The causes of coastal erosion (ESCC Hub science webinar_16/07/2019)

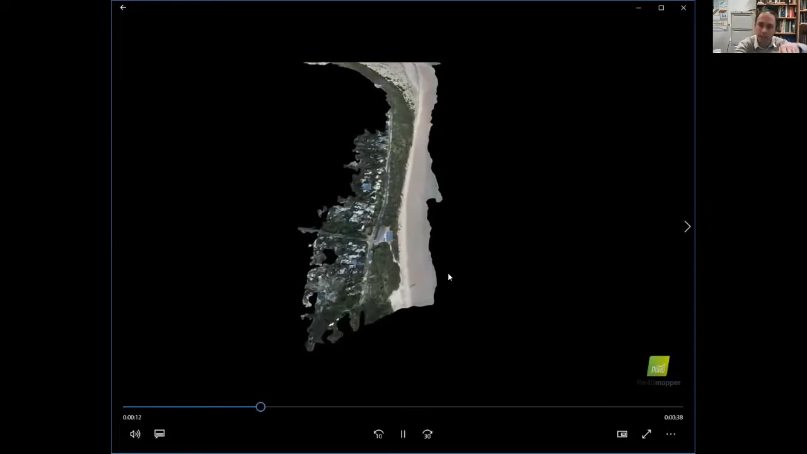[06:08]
where we've had similar type of beach erosion. We've had storms coming in along the open ocean, there's an estuary mouth at the top here, and we're now flying in and we're going to fly along the edge of that surface where we've actually eroded.
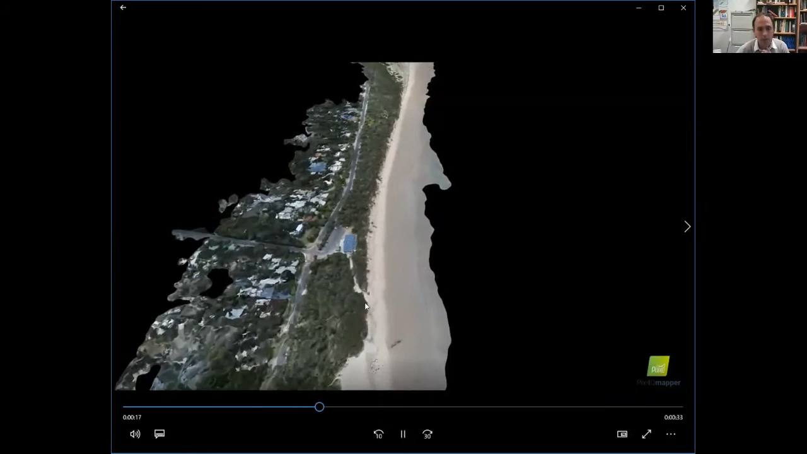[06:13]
And we see that we've got our surf club is quite close. We're coming down on the scarp along our beach system across here. This sand that was along this section has actually now moved.
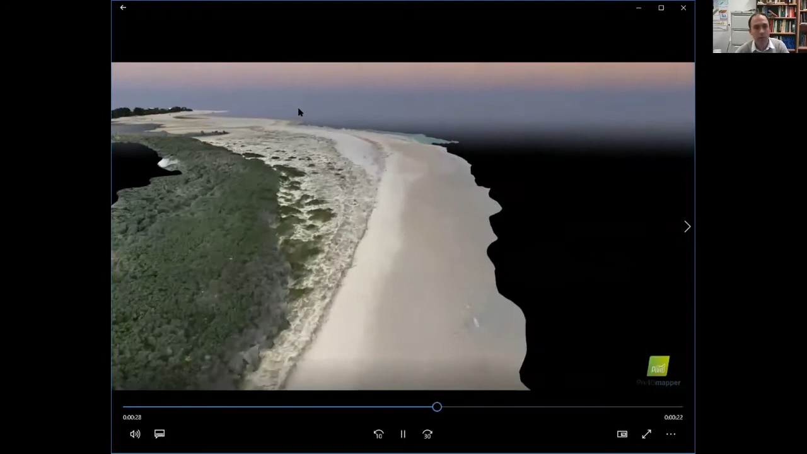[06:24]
And this whole spit that's actually now built up here is the material that was sitting in front of that surf club. So what we're seeing from along here, and this is a really important part,
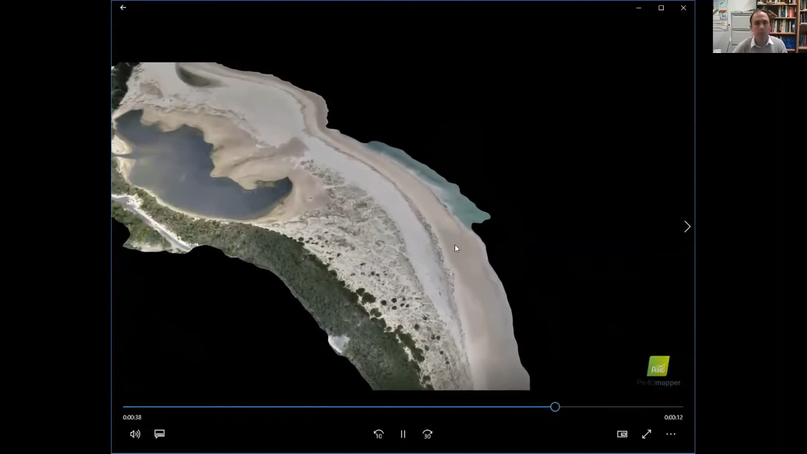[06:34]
this area of sediment build out here has all accreted, has all prograded in the last five, eight years.
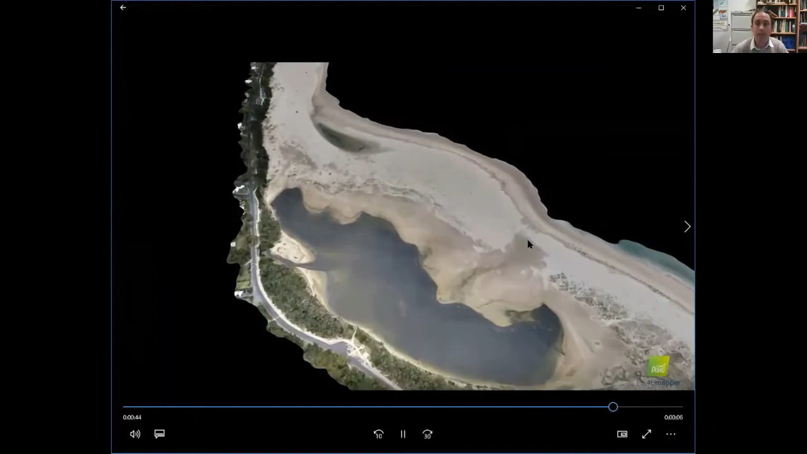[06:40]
And in fact, the section along the coast here is actually previously armoured because that was actually suffering from erosion.
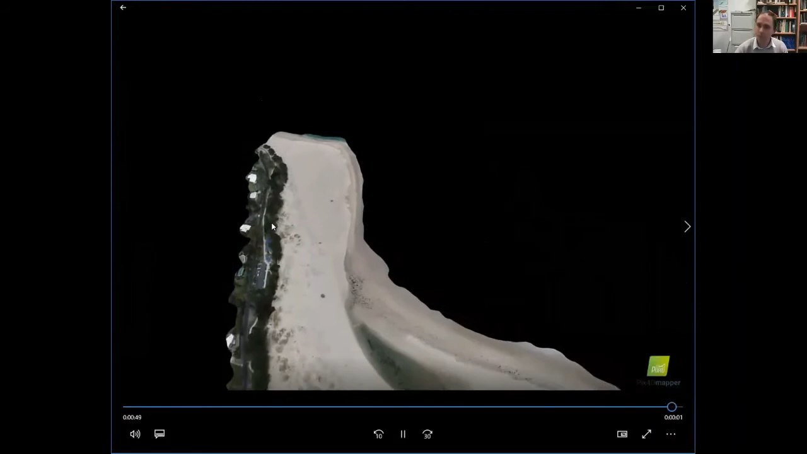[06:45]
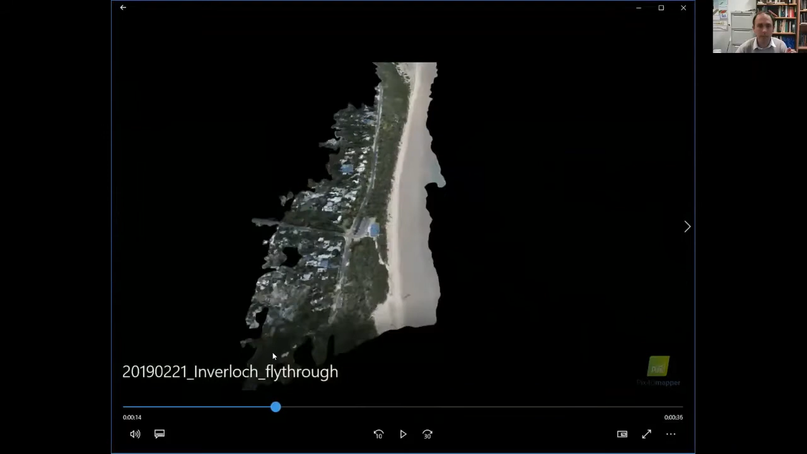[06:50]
So what we've seen in the case of this beach system, if we go right back to the beginning, is we actually have a transfer of material from the front of the beach all the way along. There's an estuary, large estuary entrance in the case here, and that sediment has moved along. We've seen coastal recession in this part of the coastline. We've actually had coastal progradation. It's actually built out over 500 metres in some sections.
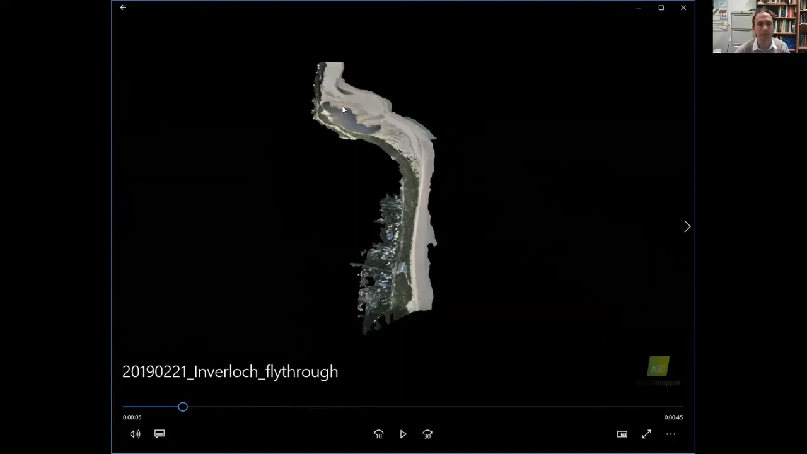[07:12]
These lagoons are all new. This lagoon here is about five, six years old. This little small one here has formed almost in the last year. And that's a critical part when looking at coastal erosion.
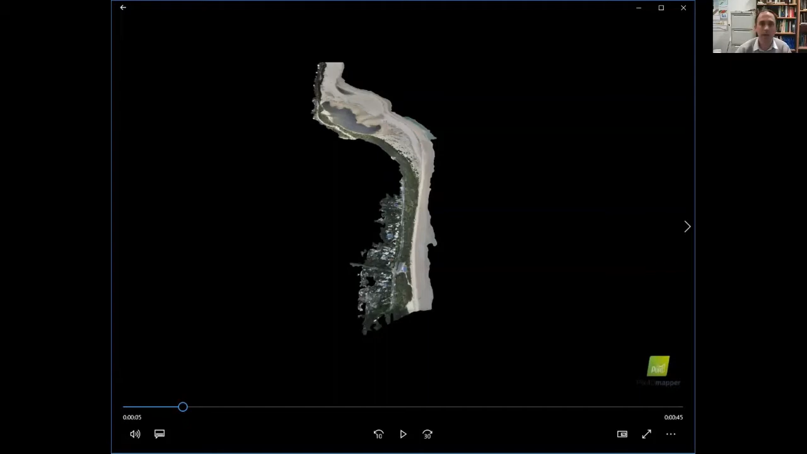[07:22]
We're actually seeing within our erosion section... Sorry, I'm just returning. We're actually seeing within our erosion section,